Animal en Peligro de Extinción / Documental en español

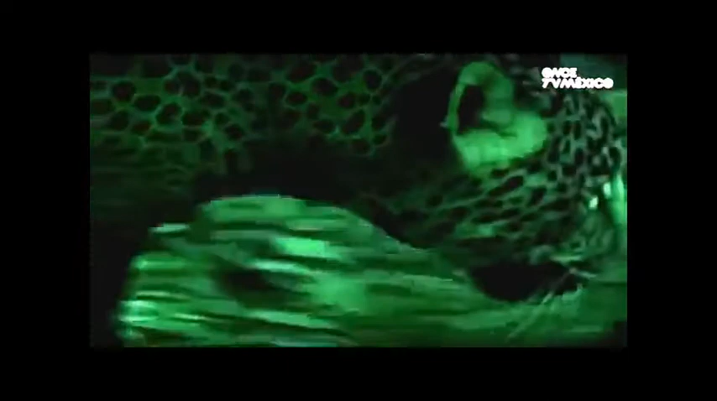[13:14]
Al igual que otros felinos como el puma y el ocelote, el jaguar posee no solo una vista nocturna especializada, sino también un olfato prodigioso con el que establece todo un lenguaje. Delimita su territorio a través de olores y marca la superioridad sobre otros machos.
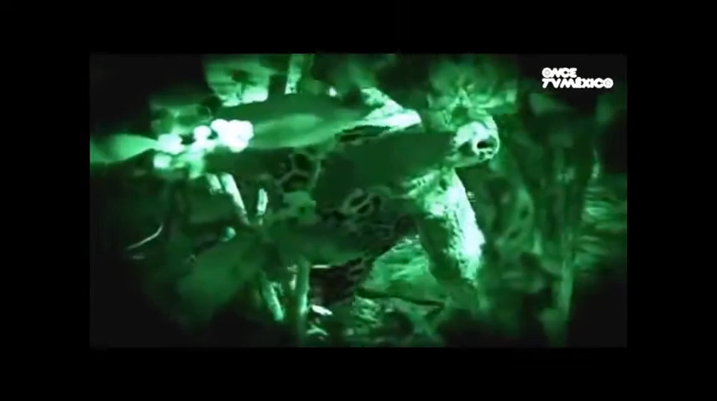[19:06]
las ataca directamente en la cabeza atravesando el cráneo con sus afilados colmillos.
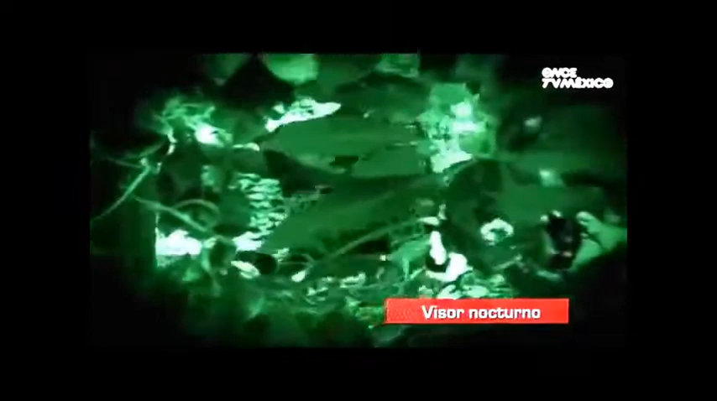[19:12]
Es el jaguar, quien regula las poblaciones de sus propias presas, además de ser clave para conocer el estado de salud de la selva. Al ser el mayor depredador de este ecosistema,
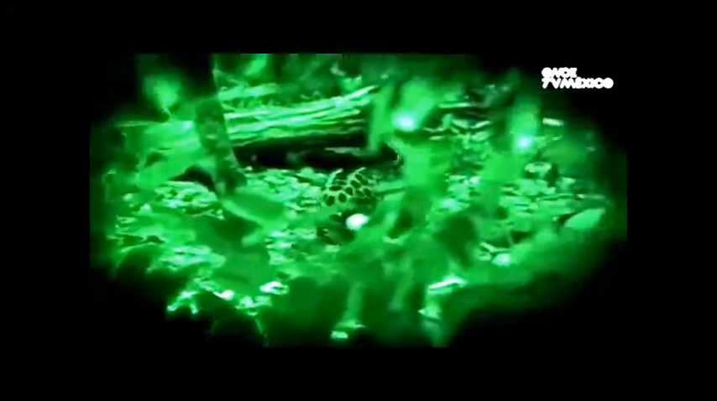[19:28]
el jaguar necesita que existan esas especies para sobrevivir, y sobre todo,
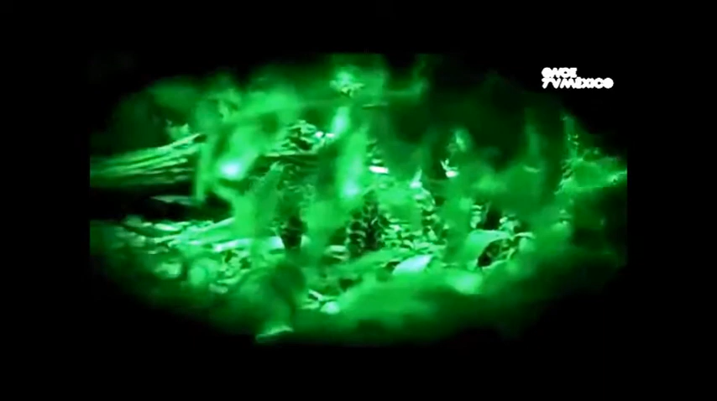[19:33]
necesita de un extenso territorio que no esté perturbado para poder desplazarse.